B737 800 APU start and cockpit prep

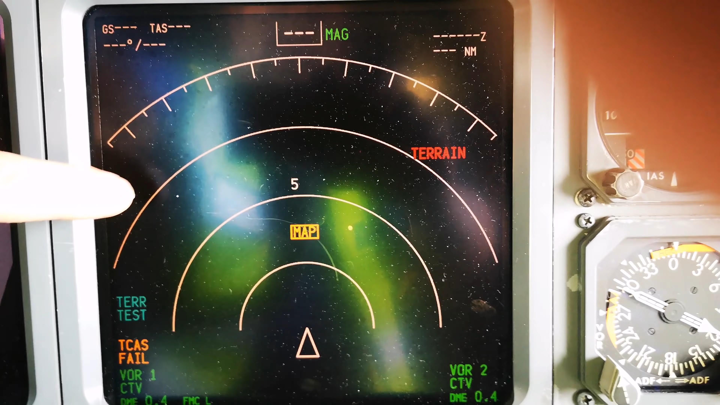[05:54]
Terrain. Pull up. Airspeed. Sink rate. That does a little test of the radar. Pull up.